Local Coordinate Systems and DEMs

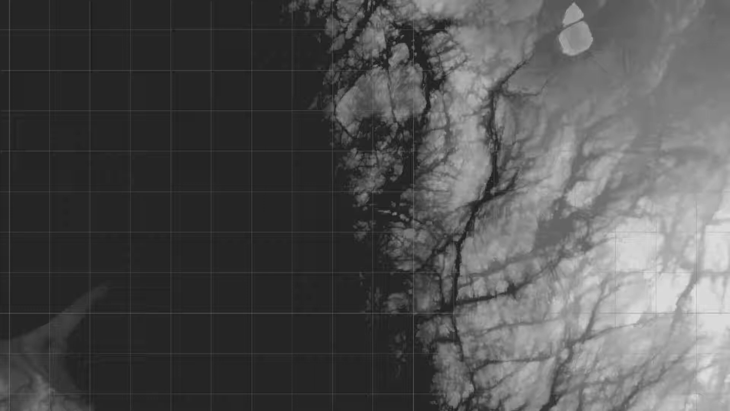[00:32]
Note that DEMs can only be created for flat surfaces as they are captured in a single orientation. The creation of a DEM requires a georeference surface which is not always possible to create. In this case you need to create a local coordinate system by creating points and updating the photos to match their coordinates. The first step is to create three points on the model. Right click and press add marker. It doesn't matter where the points are particularly but ideally they should be out towards the edges so you get the full spread over the model.
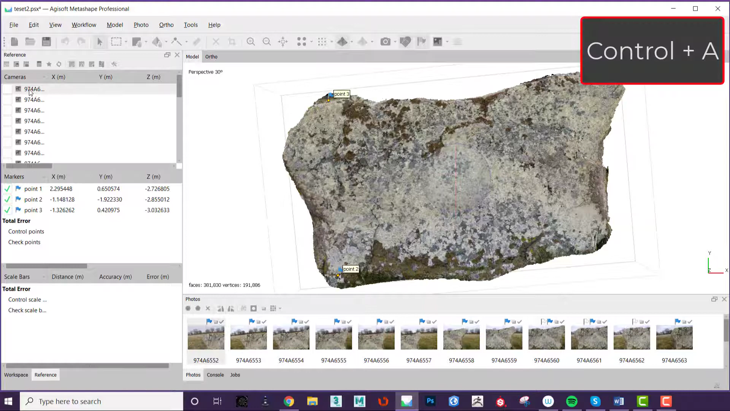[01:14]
Next press the update button and you have completed your local coordinate system.
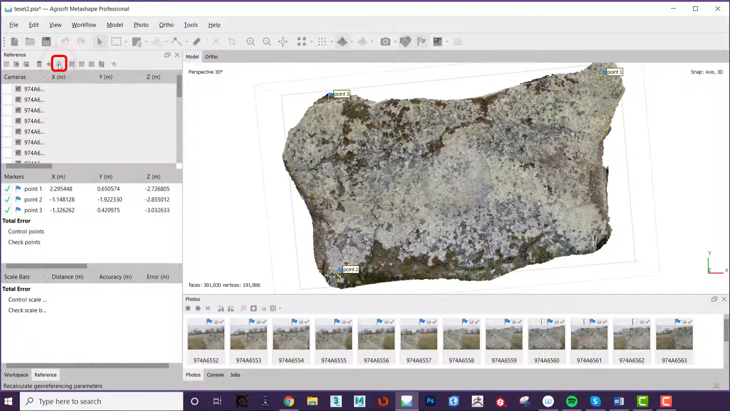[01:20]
To ensure this has worked click the workflow menu and make sure DEM is not grayed out. If it is you may also need to save your file.
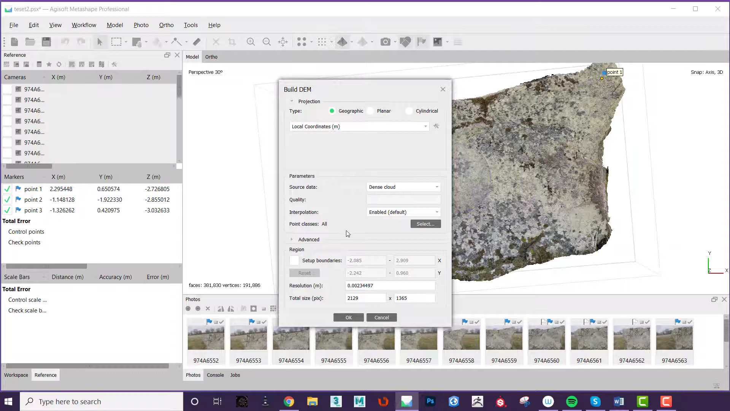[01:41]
In the workflow tab select build DEM. Keep the settings as they are but turn off interpolation as you want to stop the edges of the model rather than draw to the edge of the workspace. It is possible to create DEMs from the mesh and from the depth maps we have found that a better DEM is created with a dense cloud.
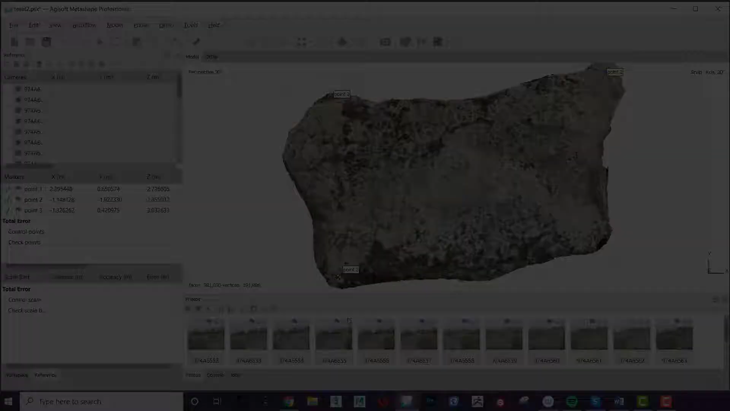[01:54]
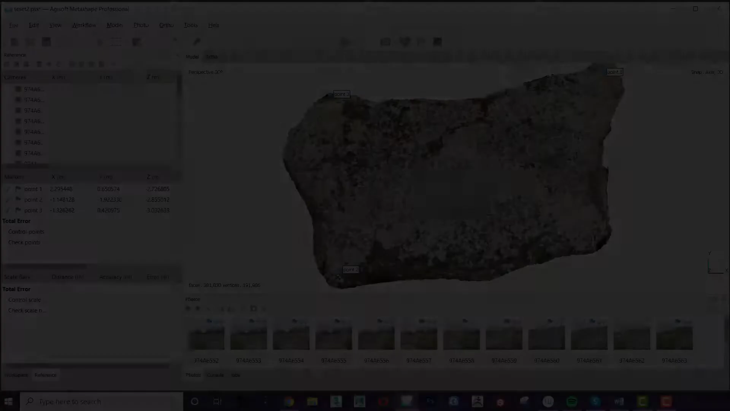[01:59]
Now that you have created your 3D model and DEM you will want to export them.
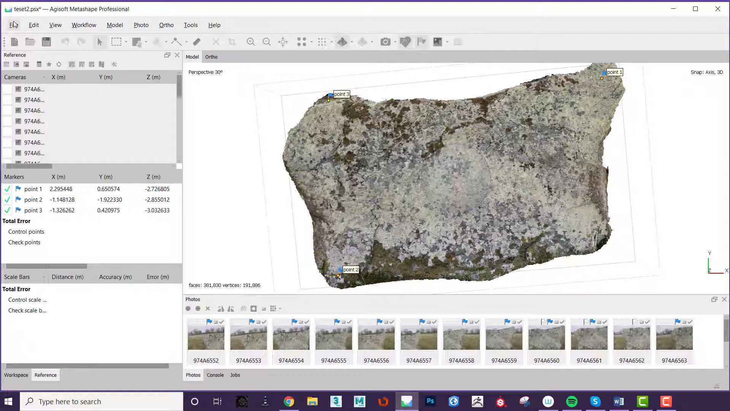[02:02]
To do this go to the file menu export DEM and then TIFF. You do not need to change any of the settings in this menu so just click export.